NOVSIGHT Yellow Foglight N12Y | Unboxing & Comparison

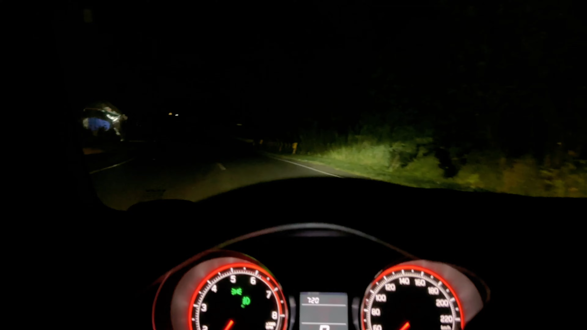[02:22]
So tama-tama Nabindagan agad yung paglamp natin Nandito kami sa Marilaki ngayon So it's around 7.20 in the evening So naka-orayan ako na headlight So papatay natin Ito yung paglamp ng knob side na yellow So wala siyang headlight And ito yung headlight natin Ito yung high beam So maganda yung cut nung orayan Kaya yung napili ko Ito yung high beam Then low Then paglamp Ito yung paglamp niya Alright So ang kapalampag dito Talagang matitesting
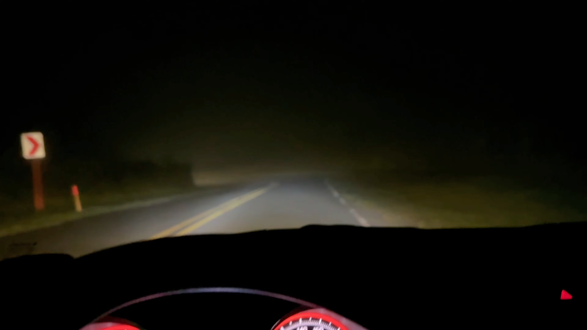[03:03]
ayan So papansin nyo Mula tayo nakikita sa calosada Sa sobrang fog na But still You can manage to drive Through the Through the fog Dahil may paglamp tayo So ayan Mula tayong paglamp Glowish na blowish Kasi naka-white Lamp tayo Ayan So ganyan sya Kadikadik Kita naman Pero hindi sya sobrang Tumatagos Sa fog Since white yung fog Siya ganang tumatagos And pa nag-on ka Ayan Kita-kita mo Dindilaw talaga yung Yung